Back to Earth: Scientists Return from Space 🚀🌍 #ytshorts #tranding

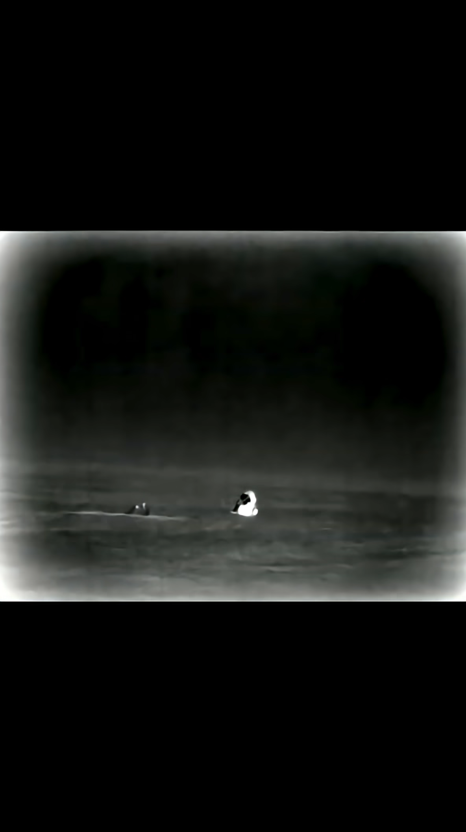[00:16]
That's the Dragon spacecraft in the middle of your screen there.